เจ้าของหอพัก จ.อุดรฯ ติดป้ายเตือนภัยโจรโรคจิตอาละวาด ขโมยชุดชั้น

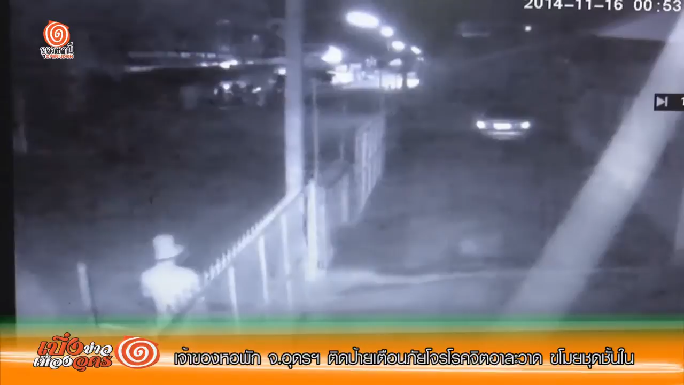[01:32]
จิต ขขโมย ชุด ชั้น ใน มา หลาย ครั้ง เมื่อ 3 เดือน ที่ แล้ว เพราะ ผู้ เสีย หาย เป็น คน หน้า ตา ดี จึง ได้ มา บอก ตน ก็ เลย ทำ การ ติด ตั้ง กล้อง วง จร ปิด เอา ไว้ จน สามารถ บัน ทึก ภาพ ของ โจน โรค จิต ที่ เข้า มา ขโมย ชุด ชั้น ใน ไว้ ได้ โดย คน ร้าย รูป ร่าง สัน ทัส